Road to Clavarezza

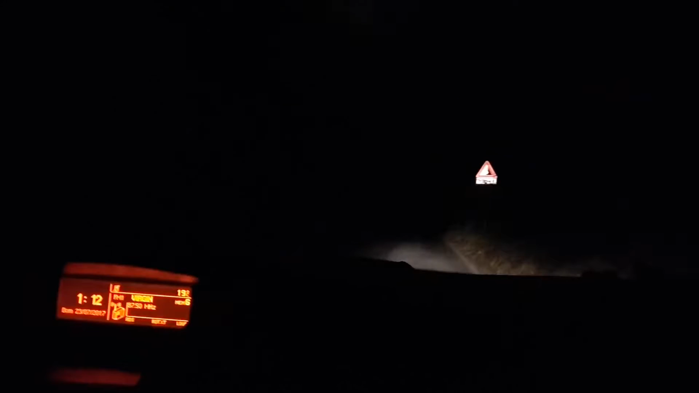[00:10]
Stai bevendo? No, beh, ti puoi vedere, infatti non si vede un cazzo. Direzione Clavarezza, siamo in mezzo a nulla, gente, eh. Siamo veramente... Oh, c'ho gli abbaglianti accesi, non si vede, non si suona una sega, non si vede, ragazzi. Dico solo questo, siamo in mezzo a nulla.
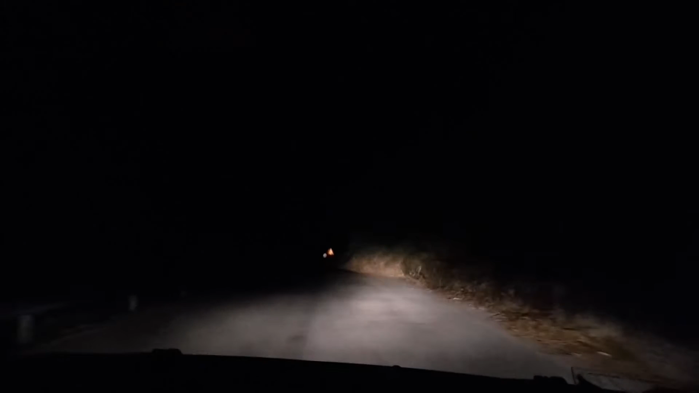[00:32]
Queste qua sono le stradine di Clavarezza, sono quasi un film horror, ragazzi. E non ancora, il meglio deve ancora arrivare, il meglio deve ancora arrivare. Ma come vedrete, ragazzi, il meglio deve ancora arrivare. Allora, chasse, una brava, Drusia, ancora, ancora. Sembra un film horror.
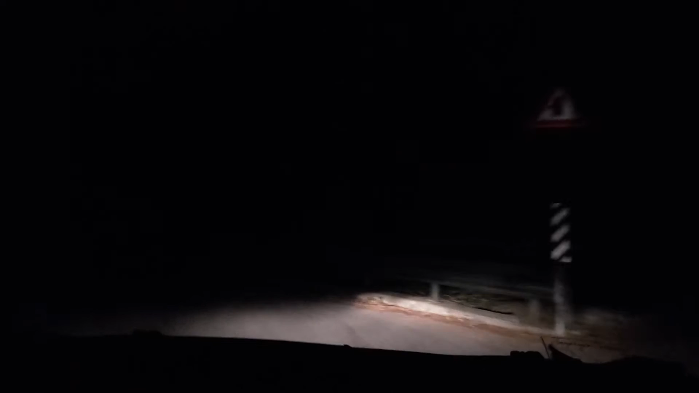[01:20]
Mi ha fatto gli abbaglianti addosso in faccia, poverino, vero? Andiamo nel raccolto, sono ancora abbaglianti. Allora, comunque, ragazzi. In mezzo a nulla, va, che bello. Andiamo a dormire in mezzo a nulla. Questo è il bar di Clavarezza. A destra il fiume, a sinistra i monti. Il monte a sinistra. E in mezzo? In mezzo niente.
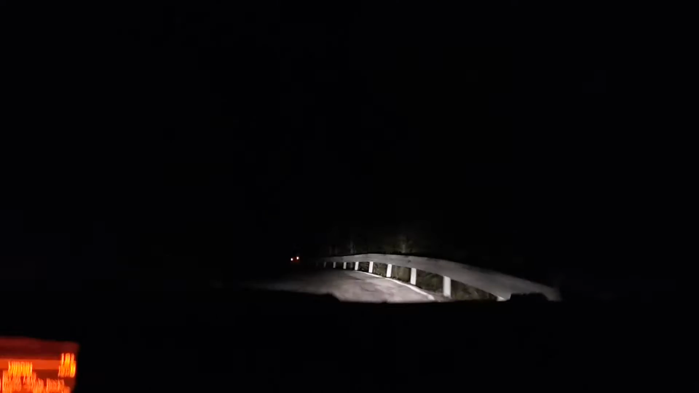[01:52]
Comunque veramente, cioè non so se il video rende, vi giuro, illuminazione zero. Non c'è neanche un lampione, niente. Cioè, quando una persona si perde, sono cazzi, perché se nessuno conosce strade, io conoscendole, vengo da piccolo, qua fin da piccolo, ormai le strade le conosco bene. Però vi giuro che se una persona venisse qua si perderebbe in 2 secondi. È una persona non del posto, ecco.
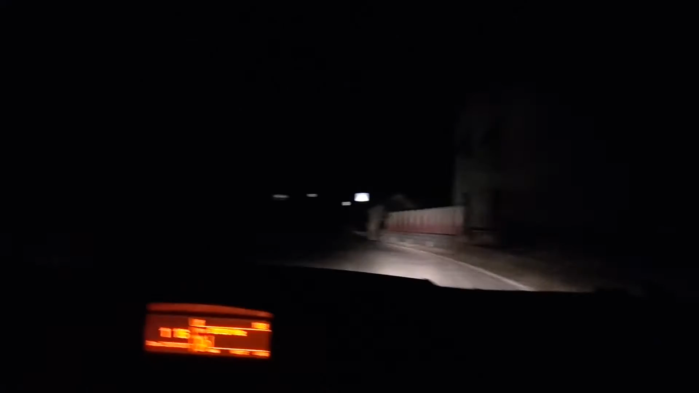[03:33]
Carsassina, già non inquietante. Molino Vecchio, c'eravamo un po' quanto dritto. Ciaretta, Villa Fontana, nomi molto originali. Vai di buca? Cioè, Blair Witch Project proprio, ragazzi. Blair Witch Project. Siamo veramente in mezzo a nulla, gente. Tra un po' la connessione. Sembra GTA, cadrà. Sembra GTA, veramente.
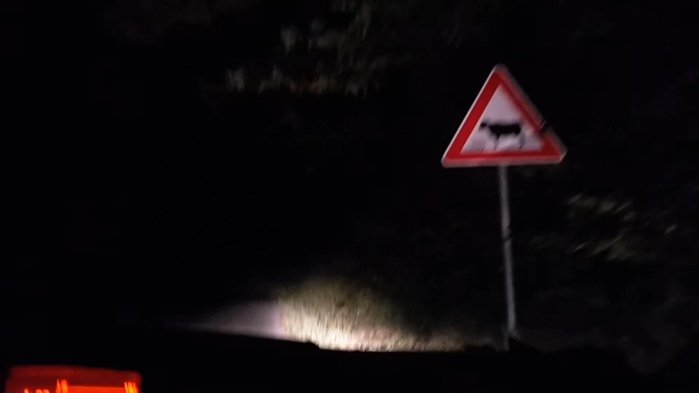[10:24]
cioè spettacolo, il cartello con le mucche, perché potevano sbucare le mucche da un momento all'altro, le mucche assassine. Ma oggi una volpe abbiamo visto. Eh sì, se succede, potrebbe accadere. Questo può andare in terza perché è dritto, tranquillamente in terza, ma anche no perché non ci tira già più un cazzo, andiamo in seconda. Allora, vedete qua ragazzi,